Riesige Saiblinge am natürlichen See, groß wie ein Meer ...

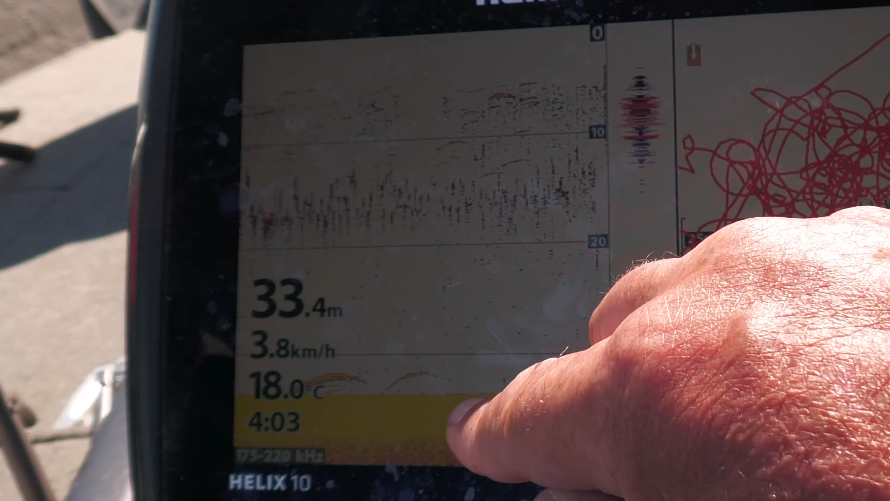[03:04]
On screen: depth 33.4 m, water 18.0°C, speed 3.8 km/h
Ganz vereinzelt sind einige Sicheln unten auf dem Boden zu sehen.
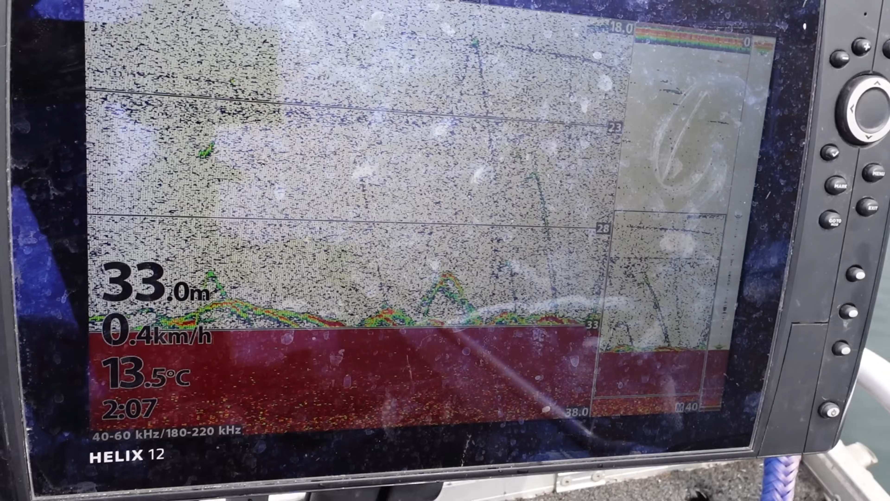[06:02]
On screen: depth 33.0 m, water 13.5°C, speed 0.4 km/h
Voll einige mit spannende Eindrücke vom Echolot. Hier kam mal welche hier hinterm auch Köder mal her, eingeblendet.
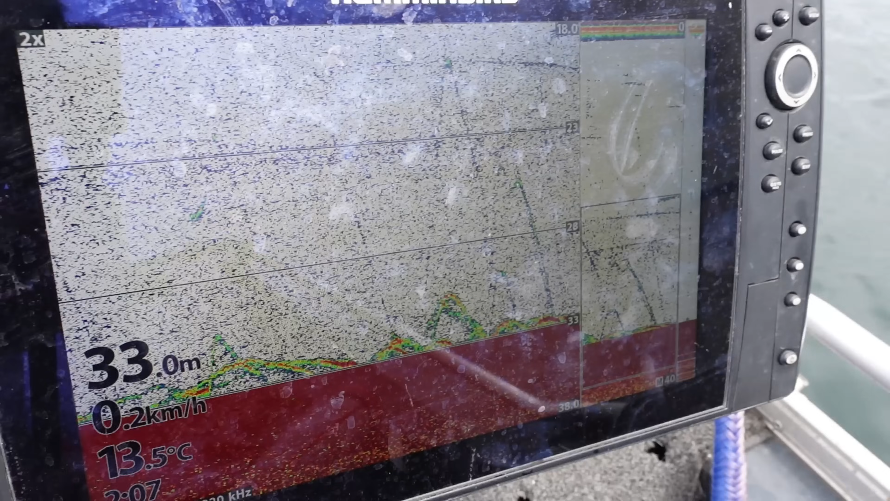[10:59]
On screen: depth 33.0 m, water 13.5°C, speed 0.2 km/h
You don't see any. So sieht der Grund natürlich super aus hier, ne? Alles voll mit Saiblingen.